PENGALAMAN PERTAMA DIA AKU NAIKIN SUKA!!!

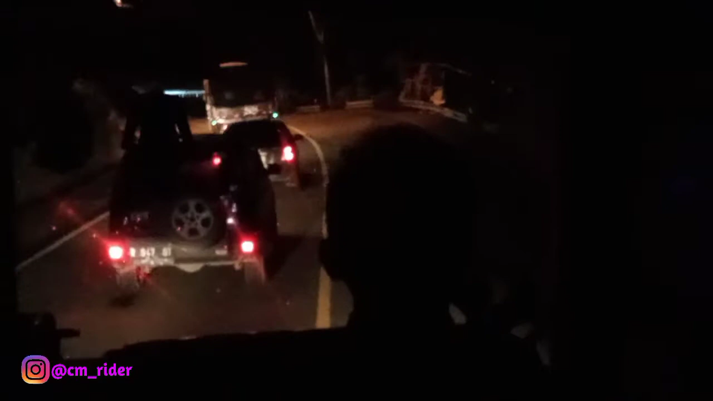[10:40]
ya ada beberapa lah intinya nggak terlalu banyak gitu buat kalian yang tahu tentang bis suka ini kalian jangan lupa tulis di kolom komentar ya jadi biar temen-temen yang lain juga pada tahu gitu dan Alhamdulillah sekarang udah sampai sini ya jadi kalo udah sampai sini itu udah deket ini adalah kawasan seribut tikungan jadi kalo kalian belum tahu versi siangnya kalian bisa lihat vlog gue yang di upload sebelum ini lah yang kawasan seribut tikungan itu di daerah sini ya itu versi